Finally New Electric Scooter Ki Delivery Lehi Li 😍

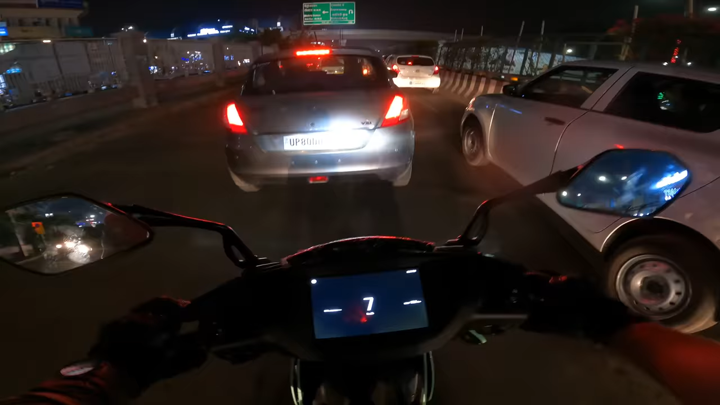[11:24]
एंड अगर आप अभी देखोगे, मैंने एक हाथ में अभी कवर किया हुआ है, क्योंकि अभी नया नवेला टैटू है, उसमें धूल लगना अलाउड नहीं है। व्हाट हैपेंड टू दिस गाय? सी, ओ भाई।
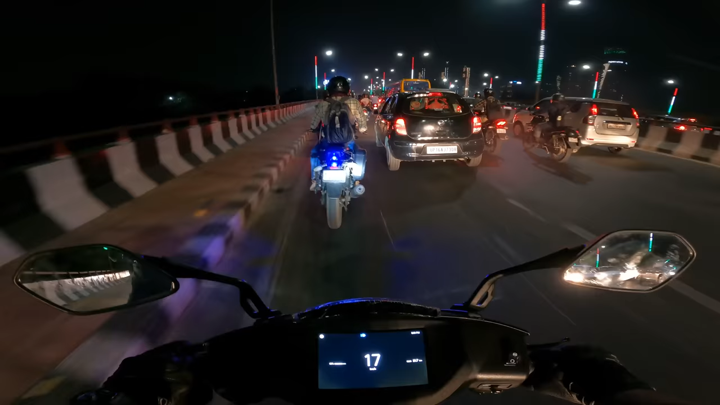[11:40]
बाकी आपको इसका जो बेसिक स्पेसिफिकेशन जाननी है तो यहाँ पर स्क्रीन पे आ रहा होगा, आप देख लो।